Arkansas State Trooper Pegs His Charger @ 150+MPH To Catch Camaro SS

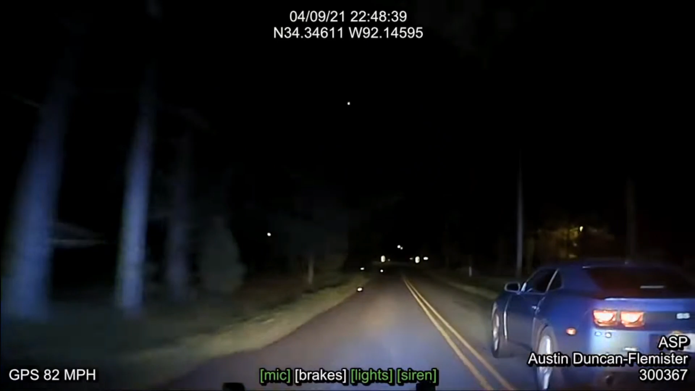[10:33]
10-4, looks like a Camaro tic tac. Blue in color, it's an SS. Go ahead and give me that now. Hit on a successful. Successful. Get out of the car! Get out of the car! Driver, get out of the car!